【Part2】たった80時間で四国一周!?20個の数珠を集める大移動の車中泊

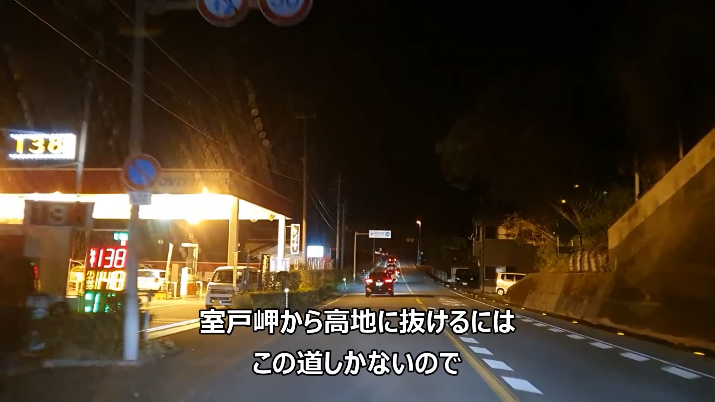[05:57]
室戸岬の方からね、高知の方に抜けるのはもう一本道、これしかないんで、結構ゆっくりなペースでね、車が走ってます。